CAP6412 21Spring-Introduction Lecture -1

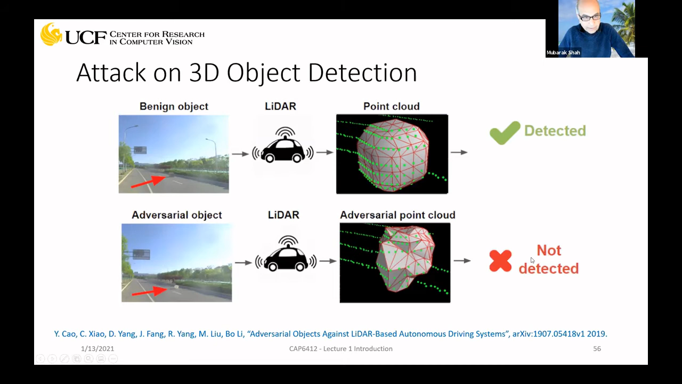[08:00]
But when you add the perturbation, then this point cloud looks like that. And it's not detected. So that's another problem. Here is the example where you are only attacking one pixel. You just make change one pixel.